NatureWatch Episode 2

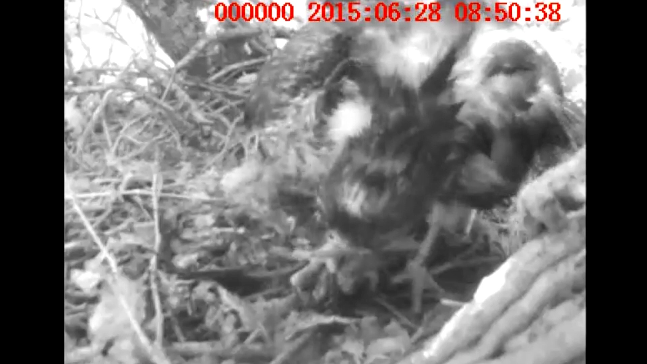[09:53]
to a shrew and many, many moles. The chicks are still learning how to tackle live prey, and one mole in particular did not give up. This chick tries to hold onto it, but the mole manages to burrow its way under the nest.
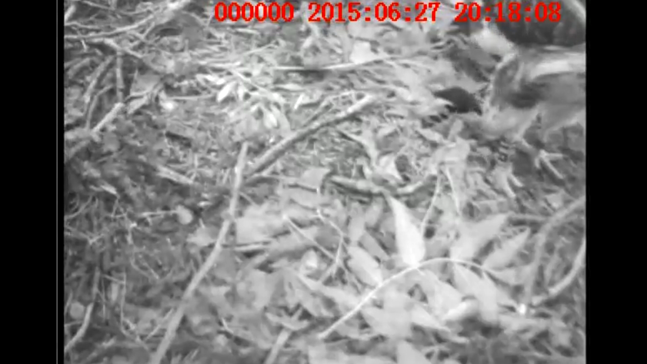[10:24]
Later we see the same mole, apparently unable to escape the treetop fortress, return to the top of the nest, seemingly unfazed by the chicks, and continues exploring.